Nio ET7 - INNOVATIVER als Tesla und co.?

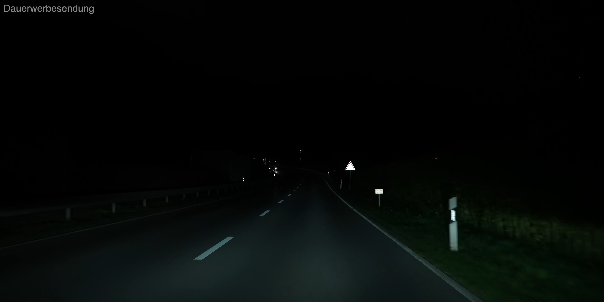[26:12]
Es ist ein vernünftiges Licht, aber wir kennen in der Klasse deutlich bessere und es war auch an manchen Stellen etwas fleckig und das, obwohl wir eine Linse verbaut haben. Was man aber zugute halten muss, ist, dass die Abblendautomatik zuverlässig funktioniert hat und auch nicht zu lang benötigt hat und auch bei Städten oder entsprechenden Schildern und dem Gegenverkehr abgeblendet hat. Eine Matrix-Funktion wäre dennoch wünschenswert.